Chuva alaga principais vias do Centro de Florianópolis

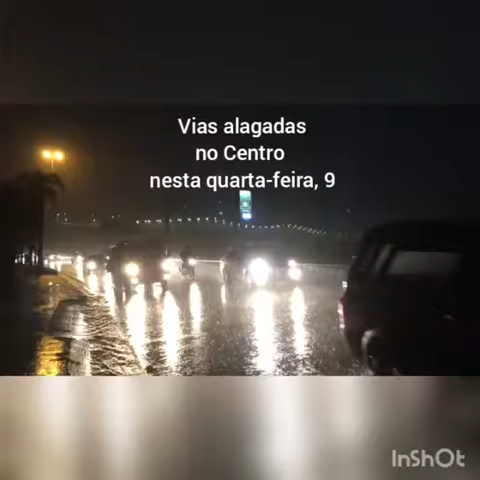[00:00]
Olá amigos da Guarda Municipal, a quarta-feira vai amanhecendo com uma chuva intensa na capital neste momento com registro de vários pontos de alagamento pela cidade.
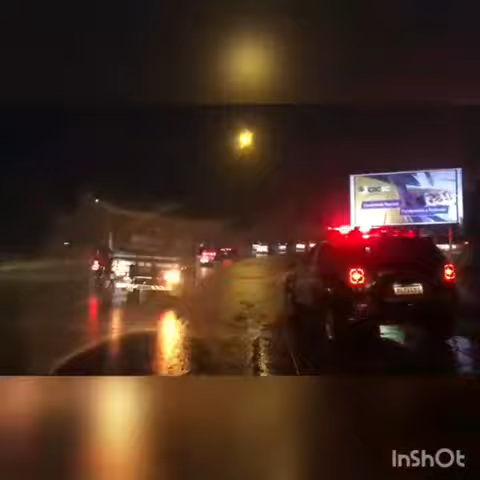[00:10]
Dirija com segurança, redobre os cuidados indispensáveis à segurança. Os agentes da Guarda Municipal estão posicionados em pontos estratégicos e monitorando as principais vias da capital para garantir a segurança no deslocamento do cidadão. Guarda Municipal e emergências 153.